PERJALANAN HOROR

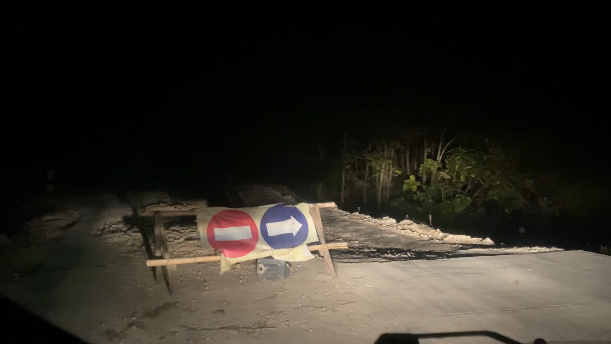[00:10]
Gatau Lewat mana ini? Ini mapnya sih, nganakan kesini ya? Nganakan kesini ya?
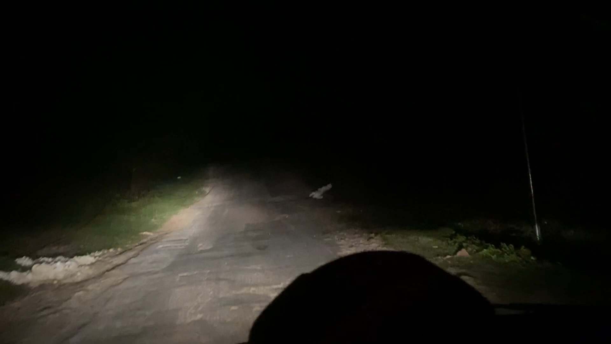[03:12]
Temen-temen kalah jujur M photographers Wah wuling Wuling beritokasian Wuling beritokasian Langsung off-road Pertama kali road trip langsung off-road Gigi satu mas Iwan Gigi satu mas Iwan Gigi satu rastu Mana arahnya nih?